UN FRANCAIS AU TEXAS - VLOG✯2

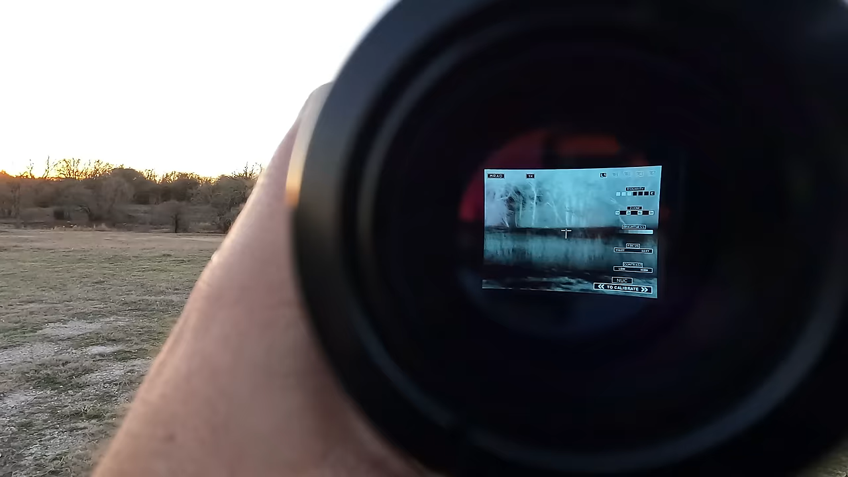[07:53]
We're going to give him more. Plutôt cool, hein?
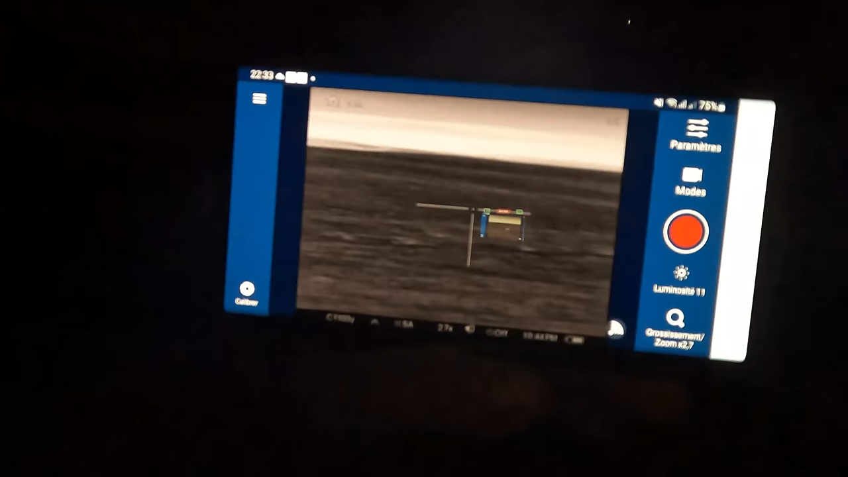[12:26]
Probably. Voilà, là, vous voyez, je suis le scan sur mon téléphone.